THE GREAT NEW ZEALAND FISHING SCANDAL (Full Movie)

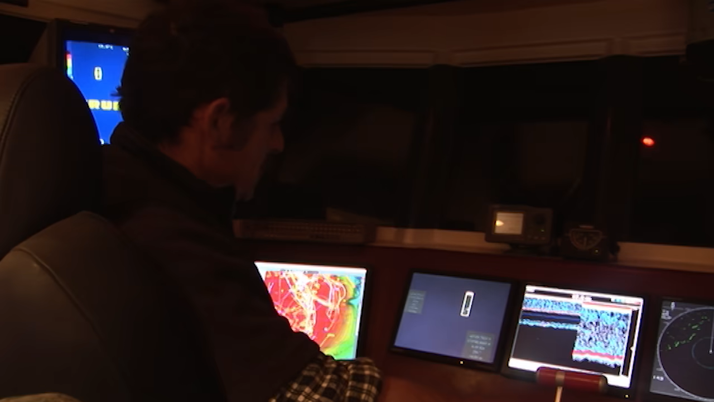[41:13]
So we went out for a night's fishing to see for ourselves the impact these Korean vessels are having.
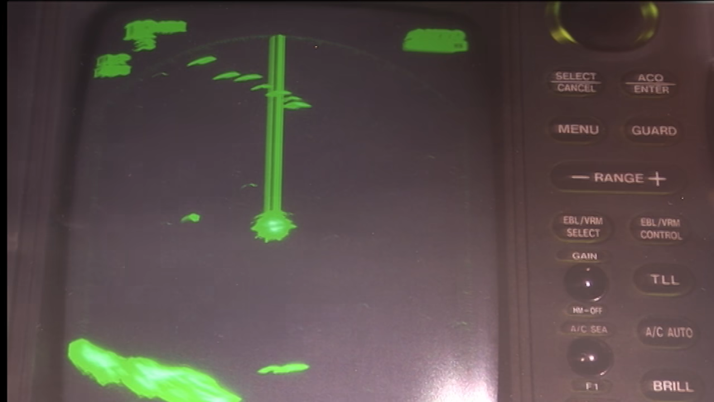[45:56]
This is a photo I took of a radar
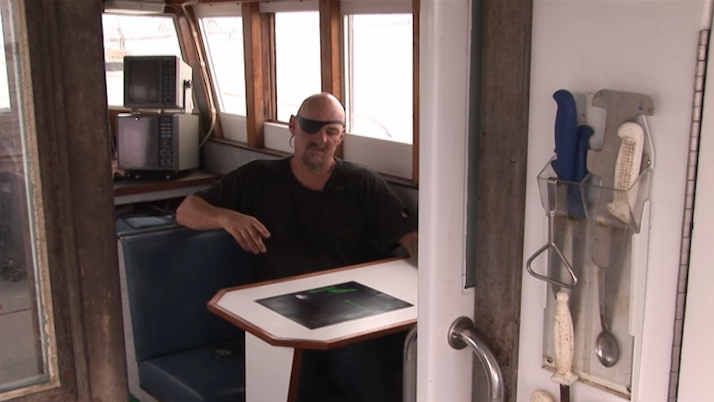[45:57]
while I was out fishing out off New Plymouth.
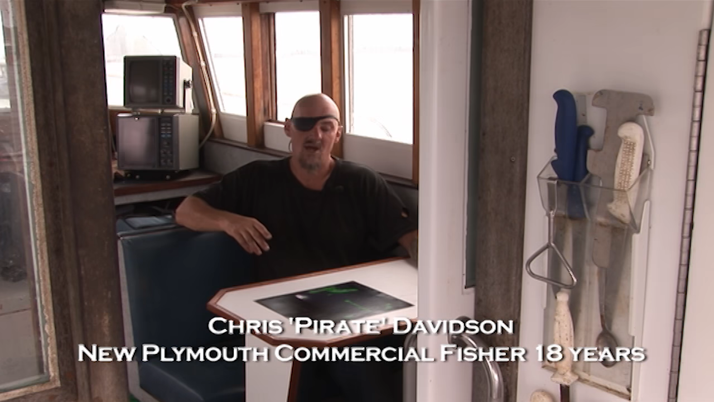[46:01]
And what it shows is
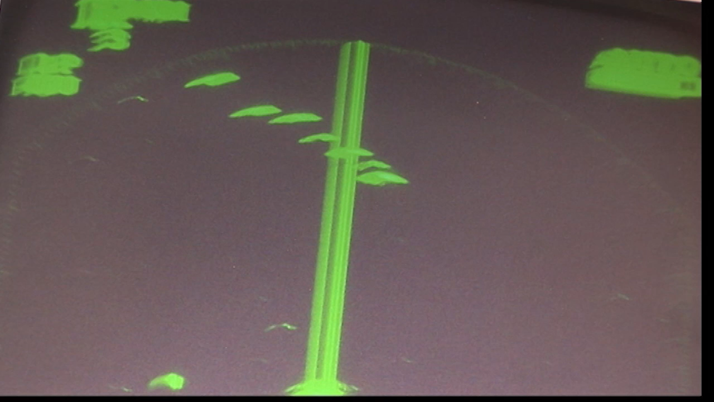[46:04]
seven Russian factory trawlers all ganged up together, towing in a big line which
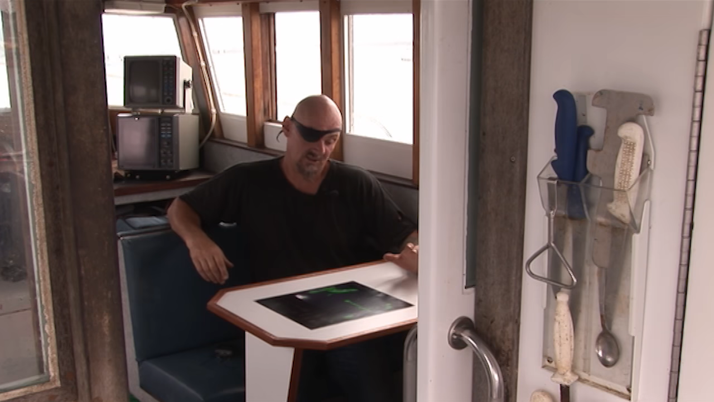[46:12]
is five miles wide on the radar.
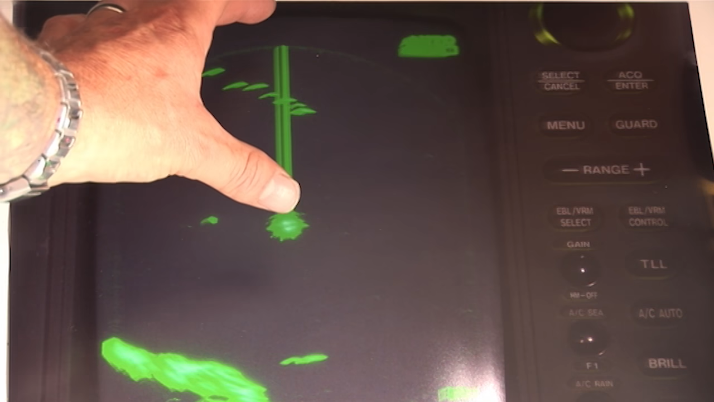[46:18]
And how we know this is because the radar is set on 12 miles, which is that, which makes us five miles wide.